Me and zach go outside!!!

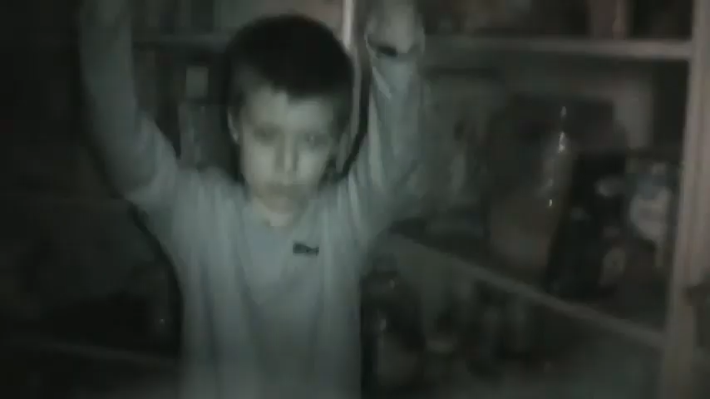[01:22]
Here's night vision. I turned on night vision.
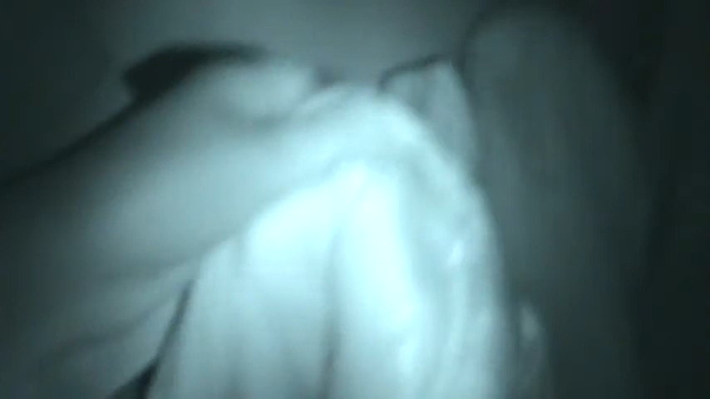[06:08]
Yeah, this goes away. It's right there.
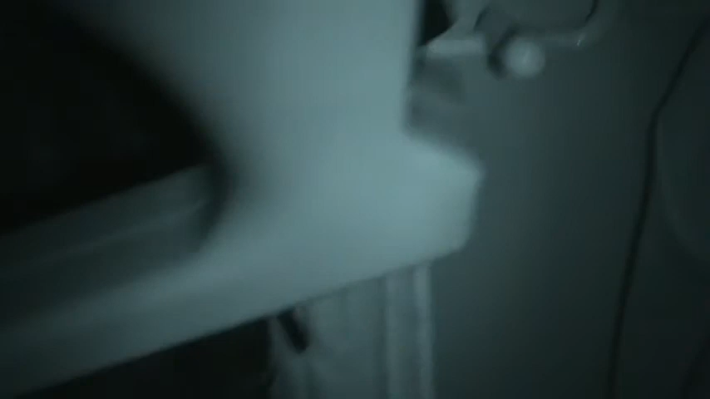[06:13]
And it fell to the floor. Why are you not cooperating, coat?